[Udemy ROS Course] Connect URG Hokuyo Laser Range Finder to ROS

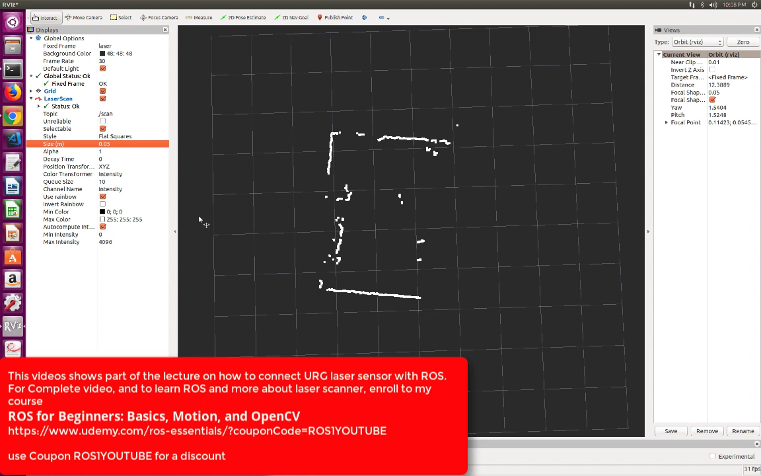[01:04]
Let's just put in the size equal to 0.5 And we can have some observations So the first observation that we can do now is that the field of view of the URG laser scanner Is much larger than the ASUS Live Pro camera that we described in the previous video
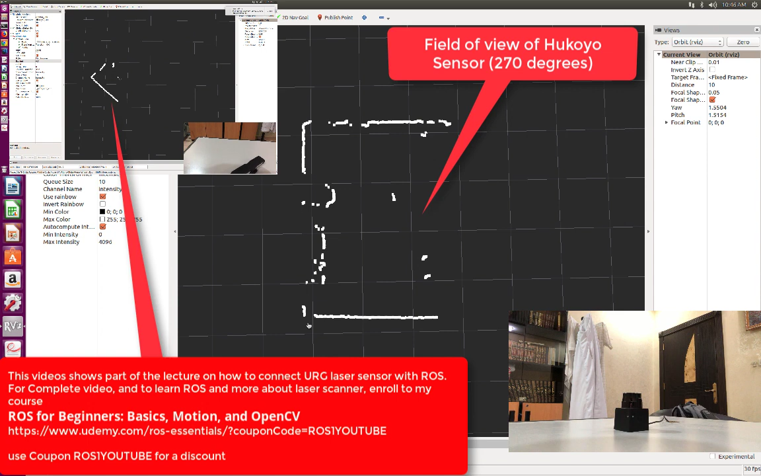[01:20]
So you can see now we have a complete coverage of almost the room
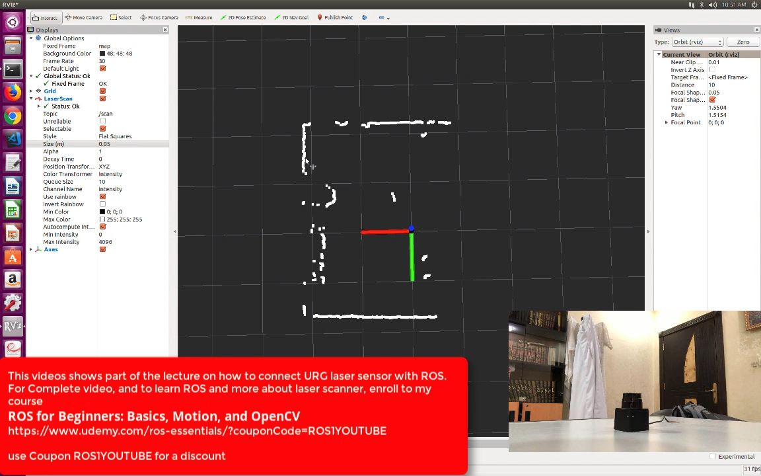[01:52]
what is the distance at a certain angle So all of these parameters can be calculated using gross First of all we need to create a node And then we create a subscriber with the topic scan And then in the callback function we can process all the information coming from the scan topic So let's see how it works Now let's see how it works So let's see how it works